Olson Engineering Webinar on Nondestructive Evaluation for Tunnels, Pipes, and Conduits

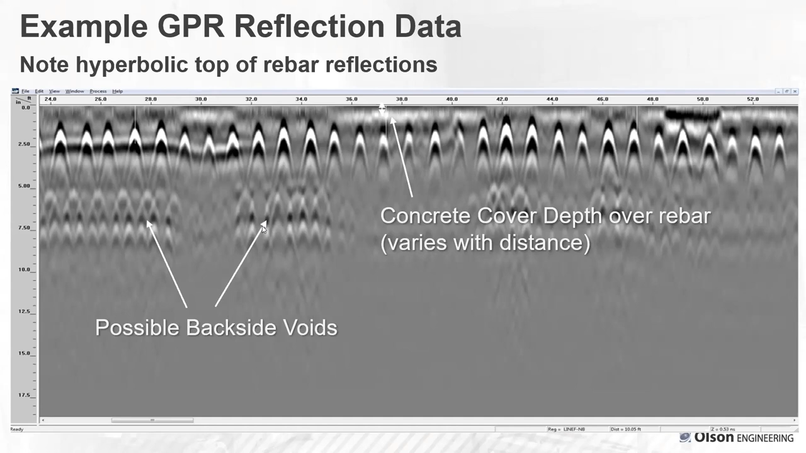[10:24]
And those are typically indicative of voiding behind the liner or behind the pipe. So that's one of the things we're using GPR for. And as you can see, even though there is rebar, we can still detect voids behind the, behind the liner, as long as the rebar isn't too dense. Or if there's multiple mats of dense rebar, it gets more difficult. Another example showing surface reflection. Here we have some rebar that's right up at the surface. So this is very, very, very shallow bar. And then we're, this is right at the end of a tunnel. So this is on one of the portal areas. Here you have some deeper bars, but these are right at the portal.
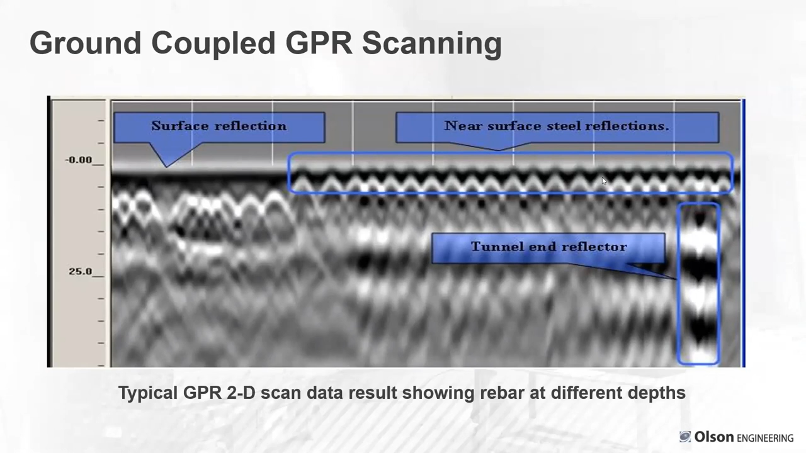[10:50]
Very, very different, very shallow. Here's an example, another GPR data example, locating voids. First of all, these little blue circles, these are steel sets. And these were expected about every 10 feet in the tunnel. And they, they showed up quite nicely and each of them produced a echo. But this echo back here, you see this large bright spot reflector. That's a likely void, very likely a void in the liner behind the, or behind the liner of the tunnel.
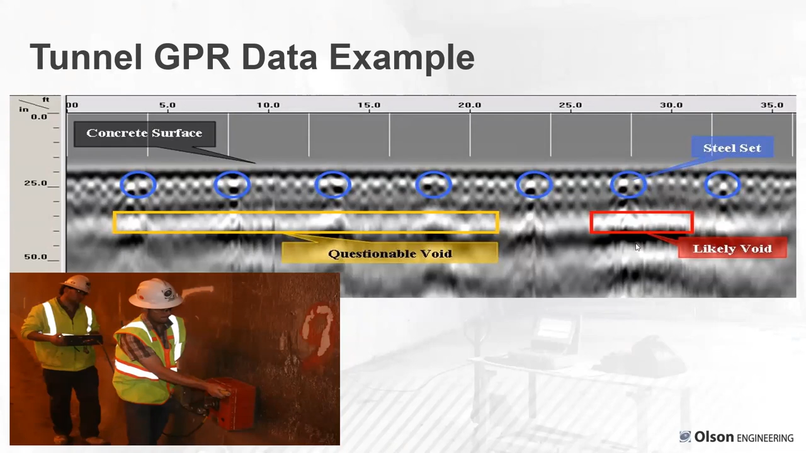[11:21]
Probably from water flow or some other feature. Another, this is an interesting example. This is from a concrete outflow pipe in a dam. You can see the liner rebar. At this point, there's a joint between two pipe sections. And they, the reason we were called in is they knew they had water flowing in at some of these joints. From water flowing on from the outside of the outflow pipe into the pipe when it was empty.
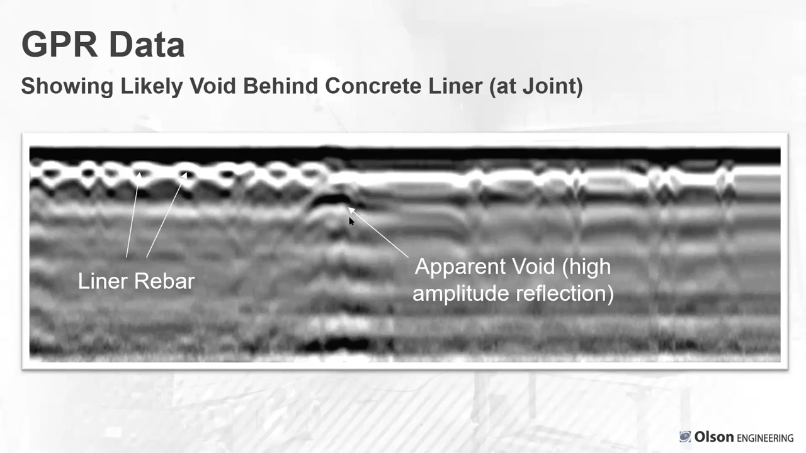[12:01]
And doing GPR scanning, we were able to determine that there's apparently a pretty decent sized void. Behind the liner in the area of the joint. And so that was something of concern. You can also, by the way, use the GPR to,
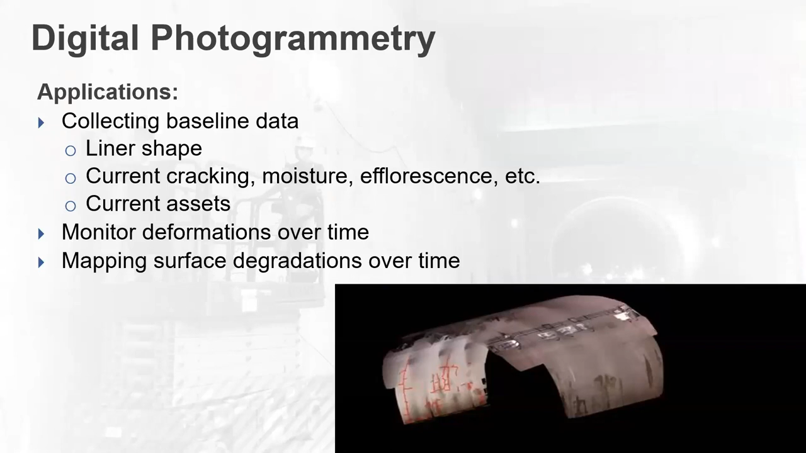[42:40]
any other surface flaws you see, any surface distress. You can compare over time if you're seeing changes in the surface degradation. And this is just an example of how multiple photographs are taken. It's processed in a 3D sense, and it gives you the texture and geometry in a more vivid sense than just a straight single picture alone. So, you get these so-called DTMs, but 3D images, and you really do see the surface conditions. Obviously, you need a high resolution digital camera,
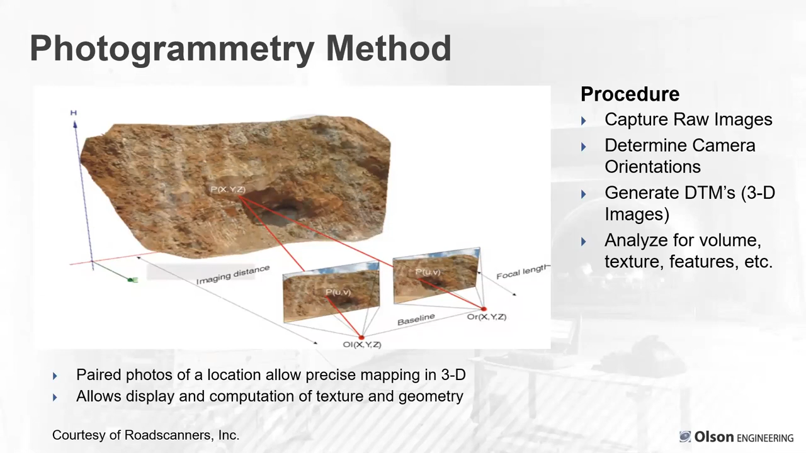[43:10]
although even a good cell phone camera can now do a good job of producing images. Obviously, you have to zoom and you need a more sophisticated camera. So, here's an example on a tunnel, the Eisenhower-Johnson tunnel. This is looking at, can be done on an automated basis as you drive through the tunnel. This is, I believe, part of the SHARP 2 demonstration project for implementation assistance program that Dennis and I served for the SHARP 2 R06G study that was first done by Texas A&M University.
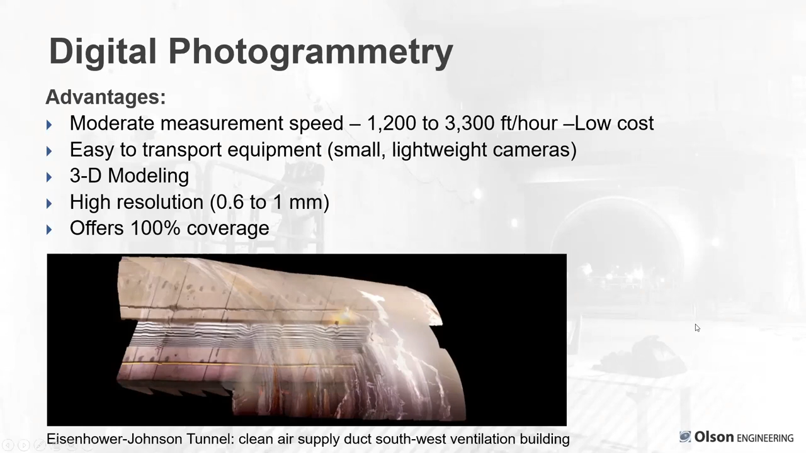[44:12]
So, you can look up SHARP 2 R06G to see this overall study and these methods we're talking about as well as some LIDAR and other mapping methods, the infrared, etc. So, basically, this just shows a high-resolution image. You can only collect data that you can see, of course.